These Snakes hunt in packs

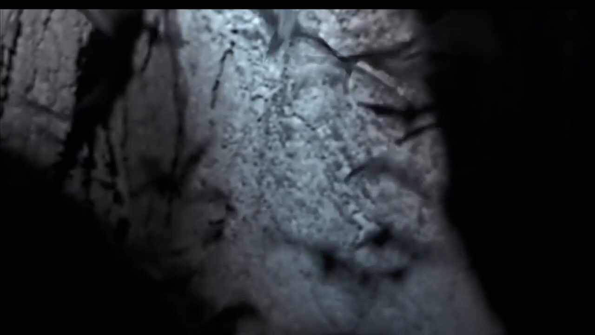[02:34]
All this goes down in almost complete darkness. They are in a national park with little light inside a cave at fairly dark times of the day. The snakes aren't bothered by the dark because boas hunt by touch.
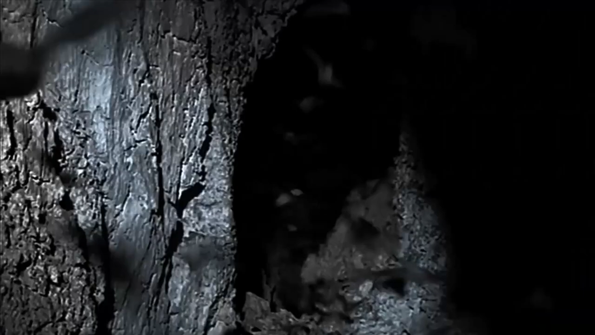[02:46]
When bats brush against them, the snakes strike.
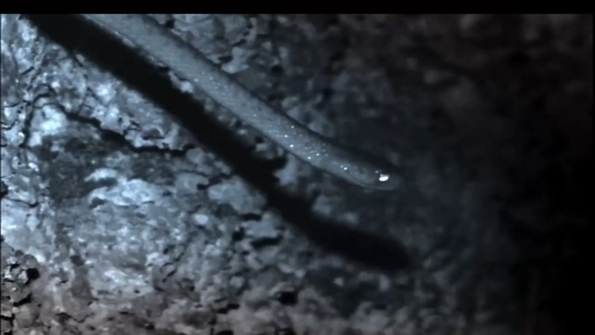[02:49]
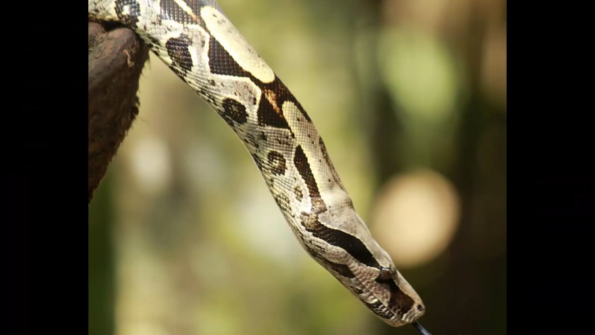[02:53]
These boas have a distinctive way of hunting their prey.
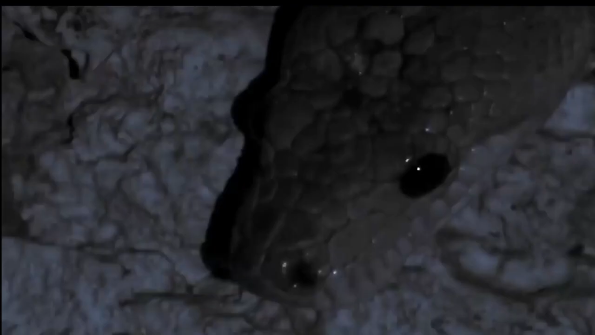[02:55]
Concealing themselves in a small pit like.
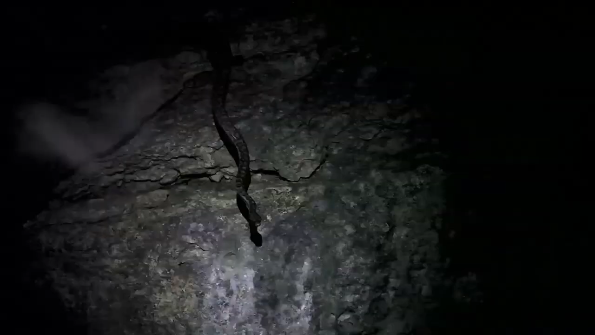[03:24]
These snakes did not appear to compete with each other over the bats and all left in the end having eaten.
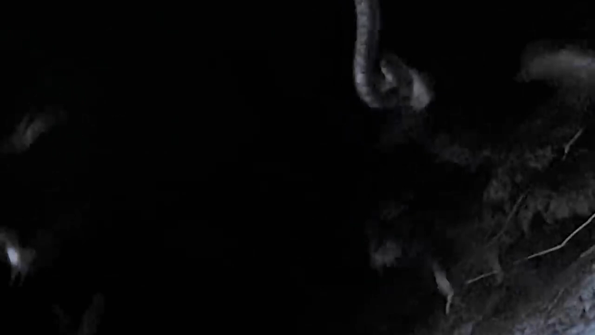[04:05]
Hanging upside down from the ceiling of the passage that connected the roosting chamber to the exit.